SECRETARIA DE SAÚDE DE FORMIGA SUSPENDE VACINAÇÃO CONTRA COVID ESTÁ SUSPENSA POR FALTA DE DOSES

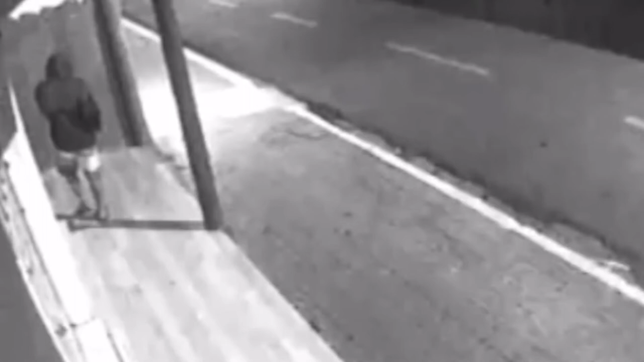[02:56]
Em carro do Rio Claro, um açougue foi alvo de furto e câmeras de monitoramento do local registraram toda a ação. O ladrão entrou pela frente do açougue,
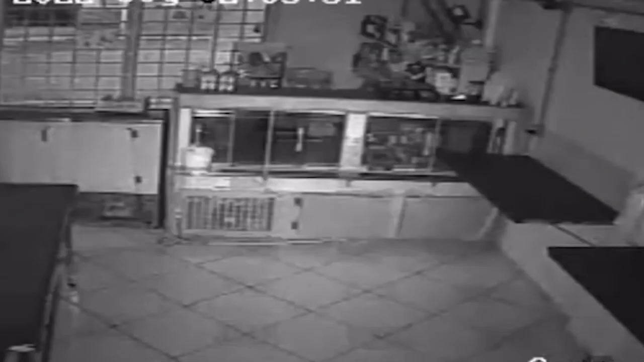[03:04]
pulou o muro passando pelos fundos, em seguida arrombou a janela e entrou no comércio. Ele furtou um celular e certa quantidade de dinheiro do caixa. O criminoso ainda comeu alguns doces que são comercializados no açougue. A PM foi acionada no local e faz rastreamento para identificar o meliante. Mas até o momento, ninguém foi preso.